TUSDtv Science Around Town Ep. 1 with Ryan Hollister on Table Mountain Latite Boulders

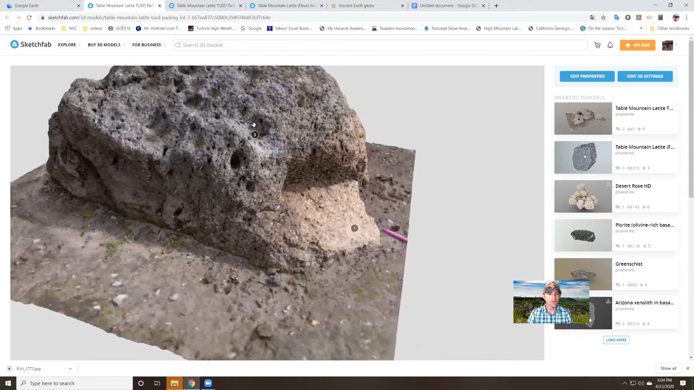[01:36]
It's maybe 3 feet wide and a couple feet tall. You'll notice there's a bunch of bumps and holes in this rock. And anywhere there's bumps and holes, and I'll show you it's the same on this other rock that is right next door to it that I made.